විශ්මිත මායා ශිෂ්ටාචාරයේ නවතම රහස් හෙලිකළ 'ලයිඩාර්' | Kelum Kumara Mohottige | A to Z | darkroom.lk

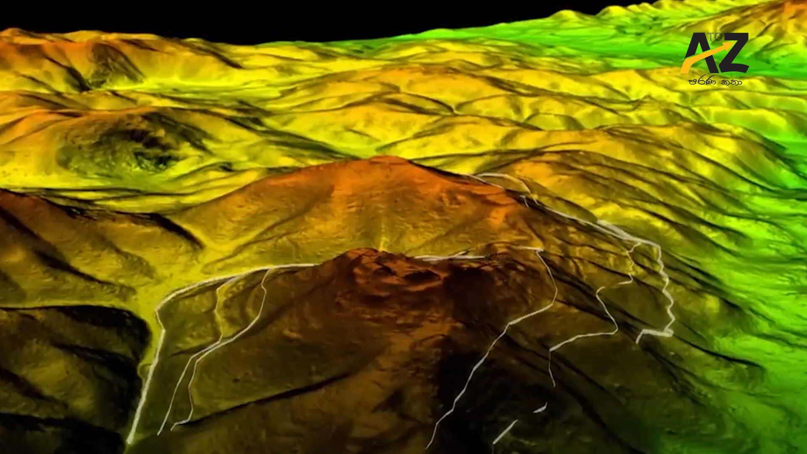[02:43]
මායා ශිෂ්ටාචාරය පිළිබඳ අපගේ අවබෝධය වෙනස් කරන්න සමත් නැති වූ මායා ලෝකයේ සිතියමක් නිර්මාණය කරන්න ලයිඩාට හැකි වෙනවා.
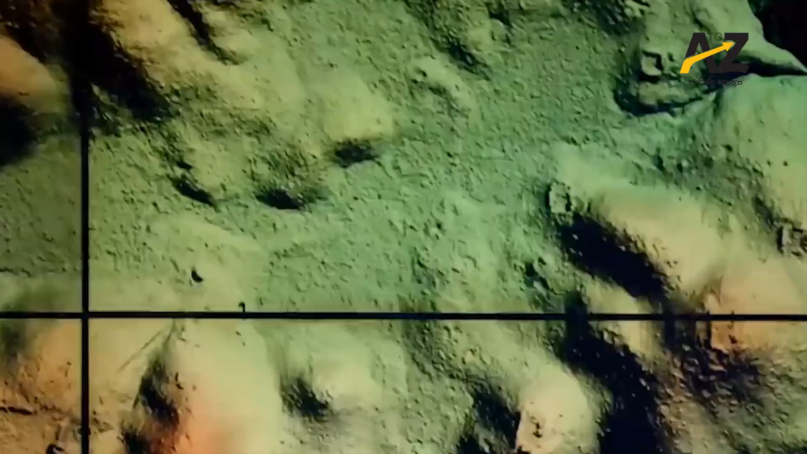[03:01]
එයින් කෙරෙන්නේ ගුවන් යානයක සිට බිමට ආලෝක ස්පන්ද ධාරාවක් පහළට යවා එය නැවත මෙවලමේ ඇති සංවේදකය වෙත හරවා ඒමට සැලැස්වීමයි.
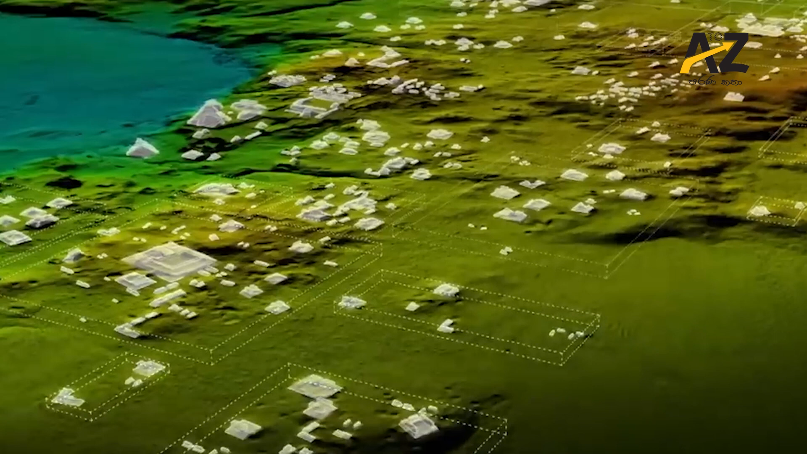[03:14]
මේ ආකාරයට වර්ග සැතපුම් 800කට වඩා වැඩි ප්‍රමාණයක් කෙටි කලකින් සිතියම් ගත කිරීමට හැකි වුණා.